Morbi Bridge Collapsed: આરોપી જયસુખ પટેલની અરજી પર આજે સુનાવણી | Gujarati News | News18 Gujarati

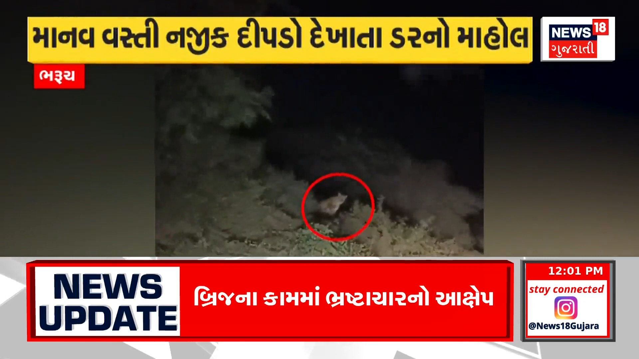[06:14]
दीप्णानी तस्वीर रखेंची वन्य जीवनों वीडियो शेते पन वारल थाऊँचे शेडी का पनी सीजन चालती होई ते जी थी आश्रे स्थान गुमावता रेना कविस्ता तरफ गुस्ता हवानू अनुमान लगावाई रहुशे
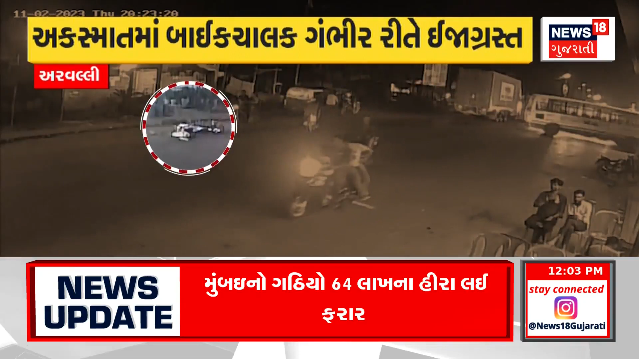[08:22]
शे अकस्मात बाद ट्रॉक चालक त्यांती फरार थे गयो पोलिस से समगर गटना अंगे वधुत पास शरू करी शे